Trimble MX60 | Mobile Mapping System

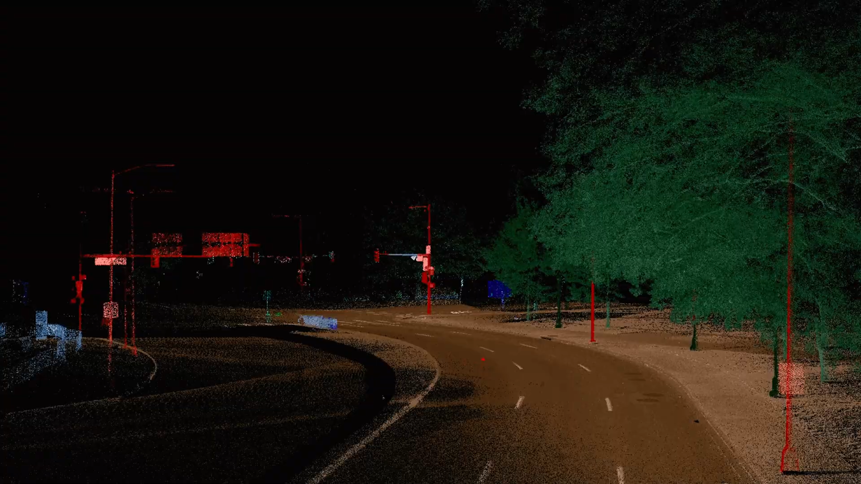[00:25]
With industry-leading LiDAR and multiple cameras, you can capture days of data in hours, or roads worth of data,
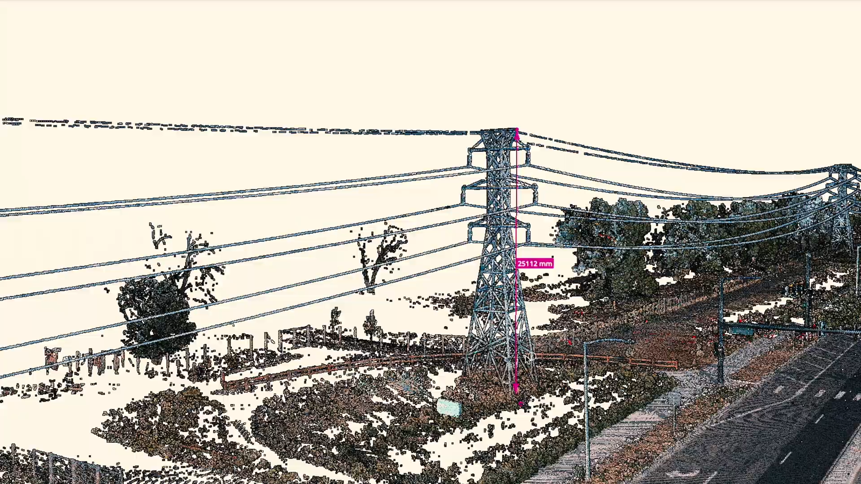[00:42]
Data that helps maintain essential utilities and brings fiber to new neighborhoods.
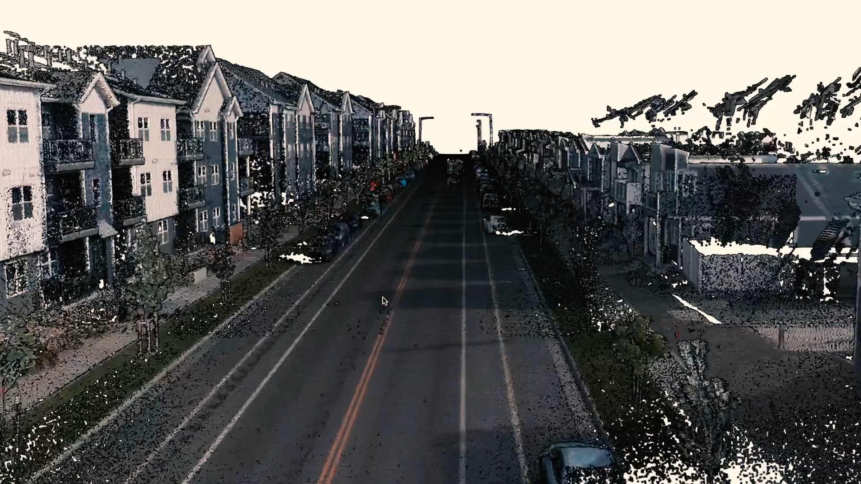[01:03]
The Trimble MX-60 is your one-and-done for mobile mapping,